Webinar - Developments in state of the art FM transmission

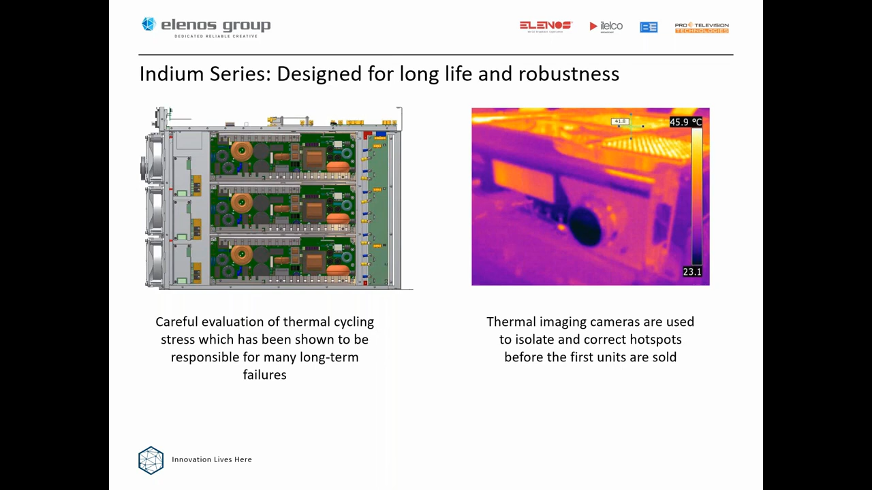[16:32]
On screen: scale top 45.9°C
As I mentioned, we use thermal imaging cameras to isolate and correct hot spots before the first units are sold. That's a picture of the right-hand side of a FLIR, or a forward-looking infrared camera that allows you to see the various temperatures up to, the bright yellow is at 45.9 degrees Celsius. Then we have something called the Elanos Life Extender.